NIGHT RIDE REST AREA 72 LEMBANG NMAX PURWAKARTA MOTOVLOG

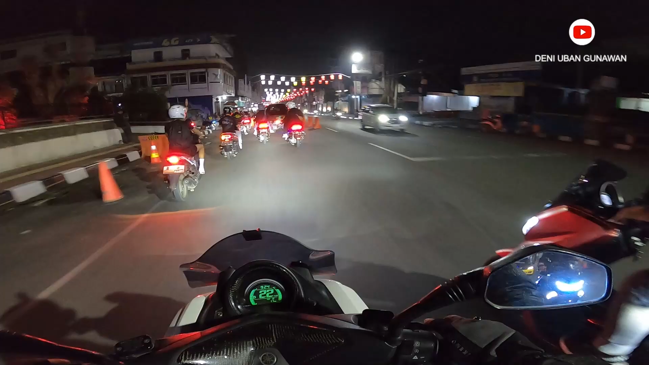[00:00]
Hai malam minggu night ride manjay ada ojan waduh ya sebagai oke kita gas ke 72 ya
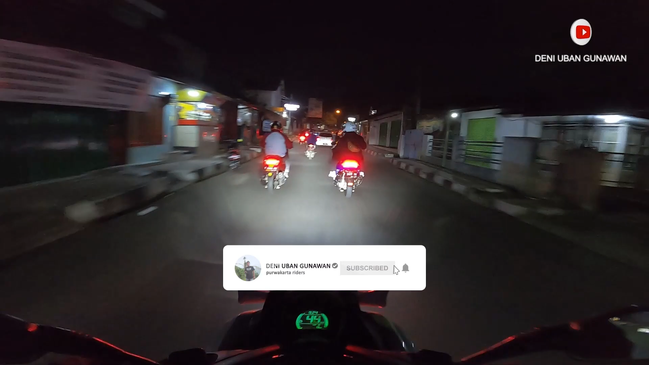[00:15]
bersama enak Purwakarta kita tadi berapa orang Aduh masih macet eh
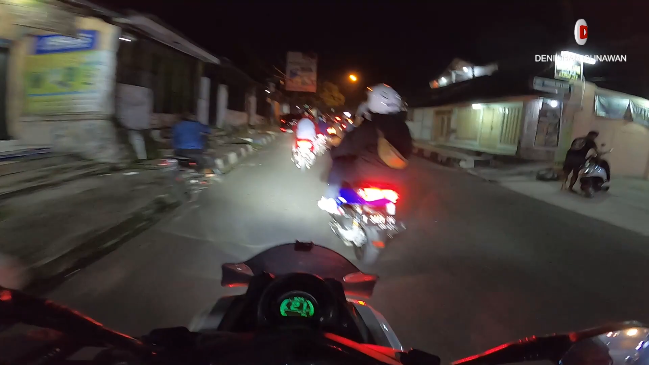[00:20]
nanti kalau udah ngelewatin real kereta mah enggak terlalu macet biasanya okelah ikutin terus pokoknya
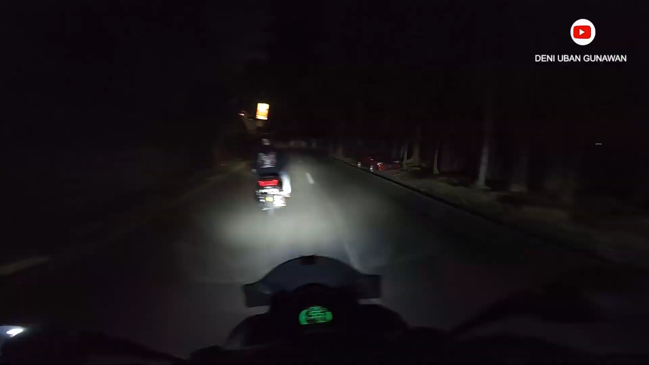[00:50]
kita baru sampai di Wanayasa situan esok Allah gelap ini anjay malam minggu rame banget tuh Uduh banyak yang naik ride juga ya di sini di Wanayasa banyak yang nongkrong itu mantap jiwa gua kita lanjut ke ke arah 72 lembang masih bersama di depan saya nih Bang Ruhi ya kan Hai kasih banyak
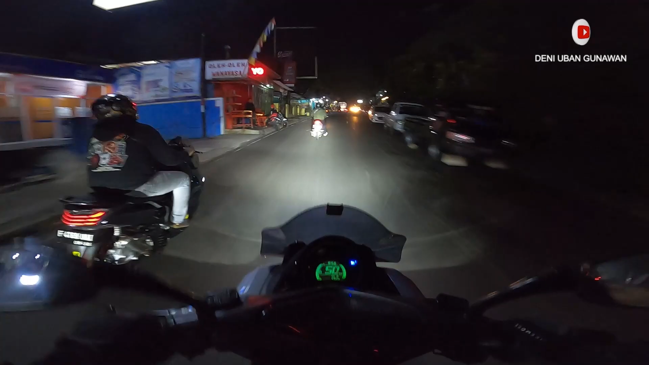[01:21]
sampai jatuh Alhamdulillah Oke Wah Wah mantap ini cuacanya padum sampai jatuh Alhamdulillah Oke
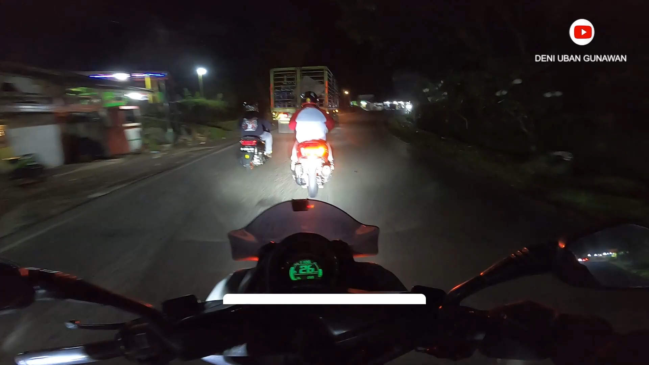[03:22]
menusuk ini well pokoknya jalannya gebra-gebruk ini enjai enjai